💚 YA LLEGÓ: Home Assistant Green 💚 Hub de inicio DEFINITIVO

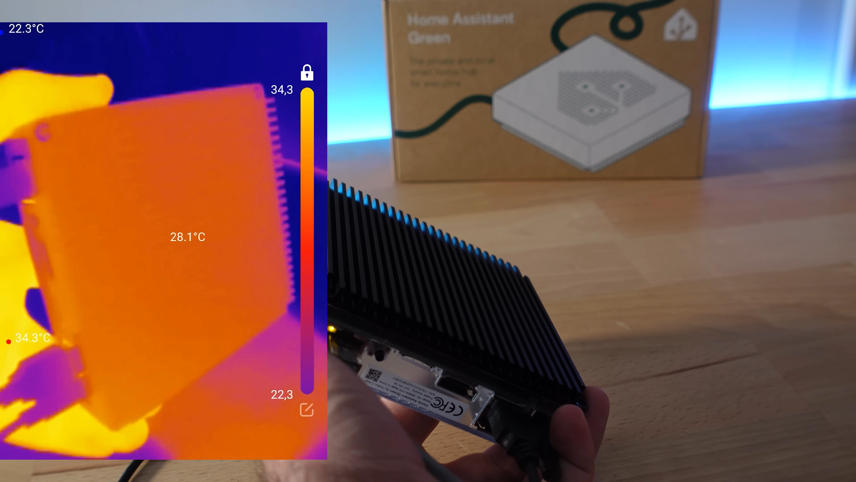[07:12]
On screen: spot 28.1°C
Lo he estado midiendo con la cámara térmica y la verdad es que no ha pasado de templado. Después de un día enchufado he vuelto a hacer las mediciones y como veis sigue igual.
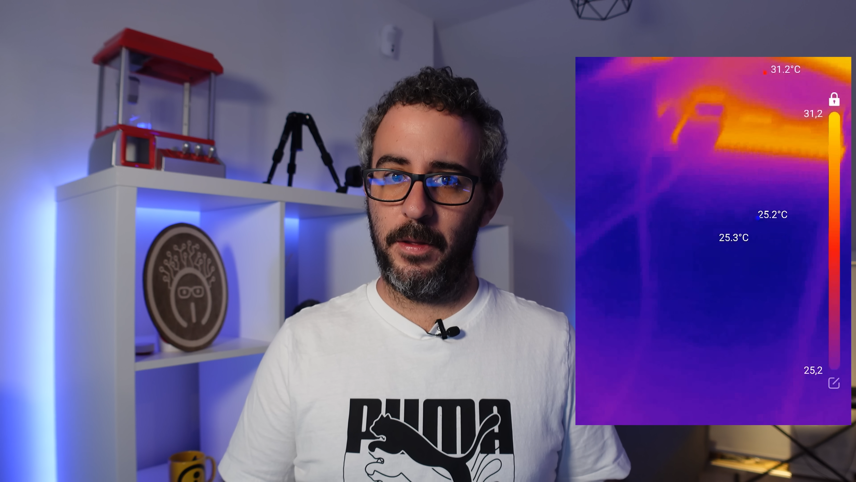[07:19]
On screen: max 31.2°C
Es que no se calienta, que también tiene sentido, el heatsink es enorme.